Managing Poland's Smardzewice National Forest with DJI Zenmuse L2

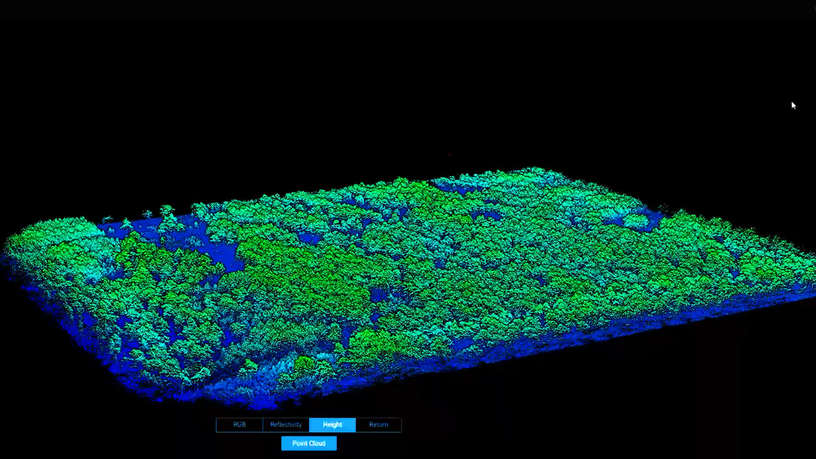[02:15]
jaką można zauważyć między danymi z L2,
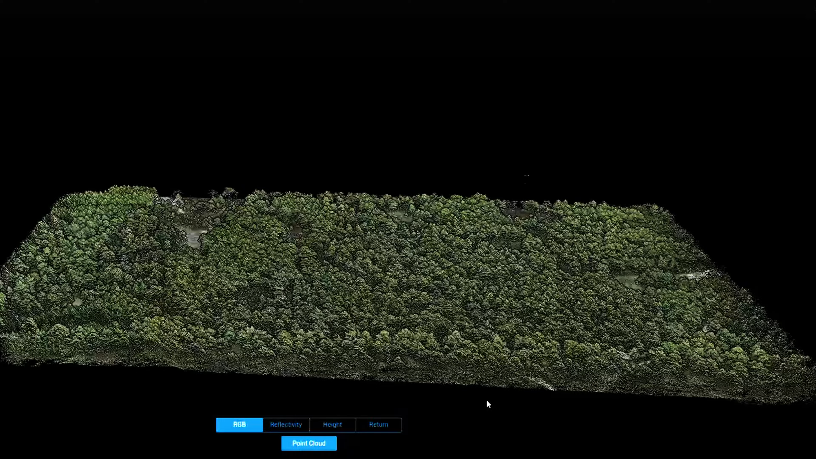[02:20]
a innymi danymi z innych skanerów liderowych potrzebianych pod drona.
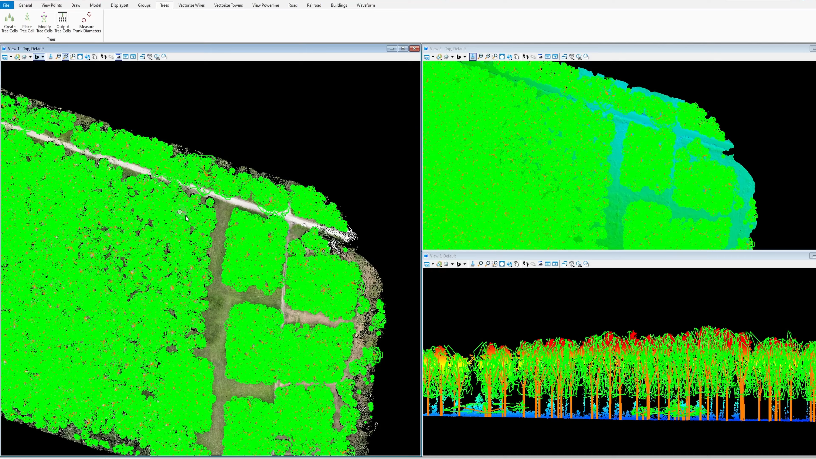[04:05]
wyszukiwaniu pojedynczych koron drzew, które wykazują oznaki wczesnych stadiów zamierania,
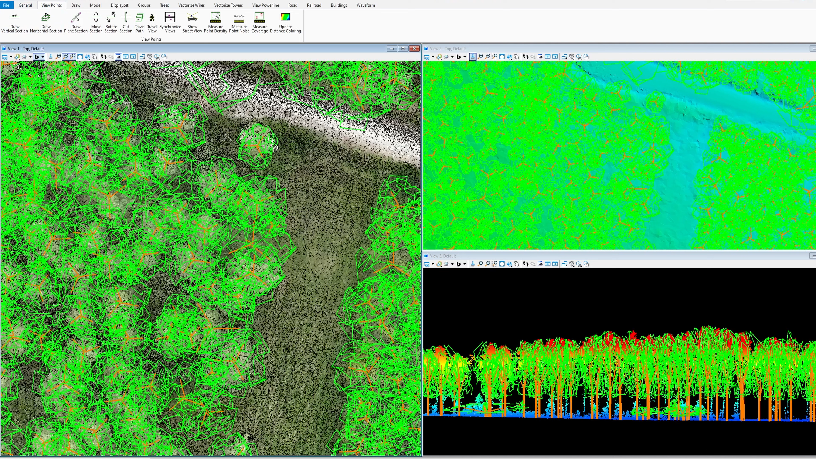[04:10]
które mogą być potencjalnym źródłem namnażania się rozwoju szkodników, a szkodników,
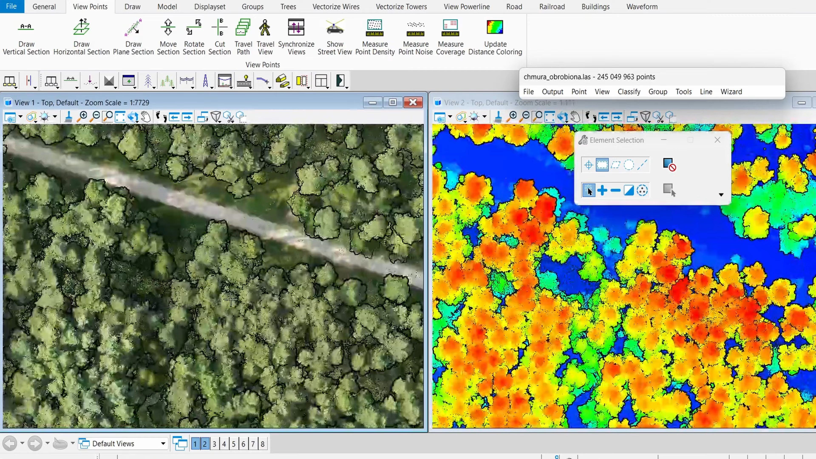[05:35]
Jest bardzo duża różnica z względem poprzedniego modelu L1.